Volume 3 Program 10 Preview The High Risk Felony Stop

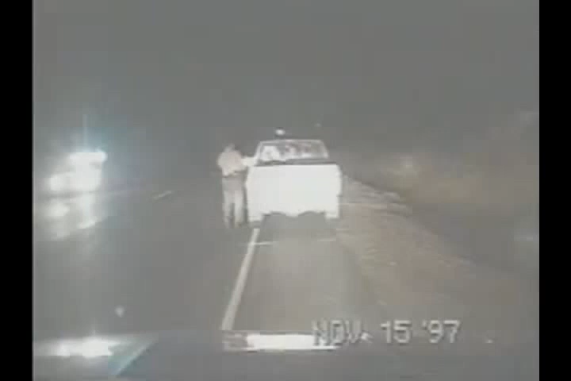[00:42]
What do you think you're doing? You just hit my truck. I'm sorry, I was forced over by the other car. What? I was forced over by the other car. There was no car coming. There was a car coming. Now, step out of the car. I feel the contact cover could have been used a lot better in this situation.